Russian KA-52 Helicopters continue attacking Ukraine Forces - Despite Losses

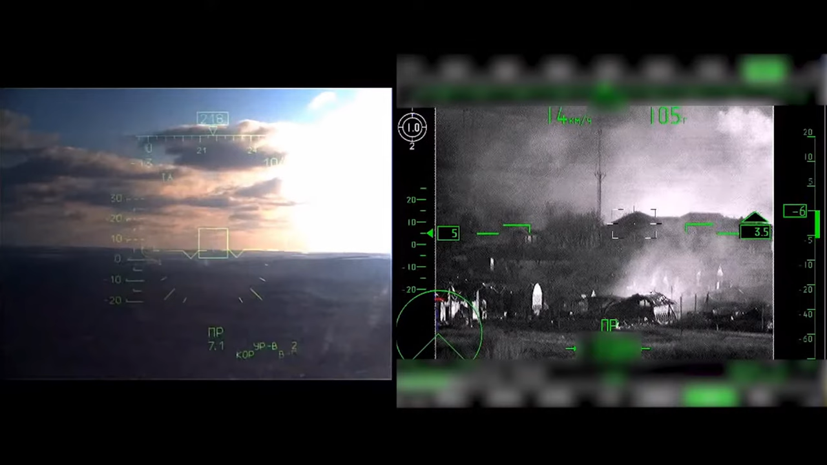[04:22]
The target aerials hit using multiple Vikair anti-tank guided missiles. The destruction of the military facility was carried out at a distance of over 7,000 metres,
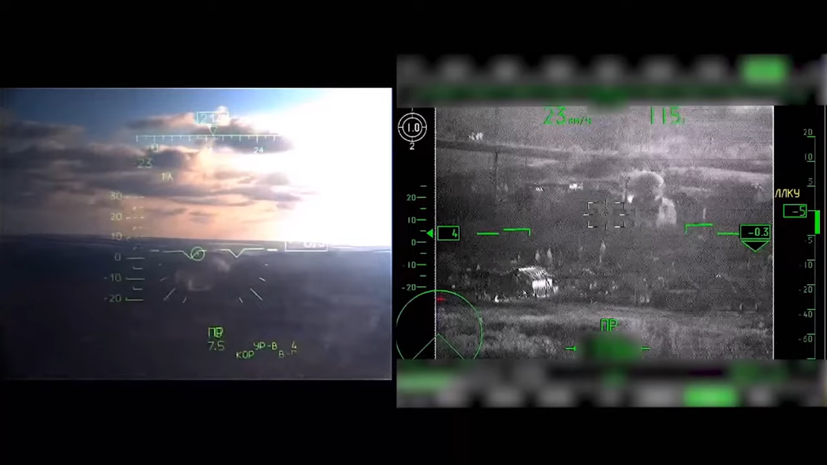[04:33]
without the Ka-52 pilots entering the Ukrainian defence zone. This war goes on, but with the imminent delivery of advanced surface-to-air missile systems to the Ukrainian forces,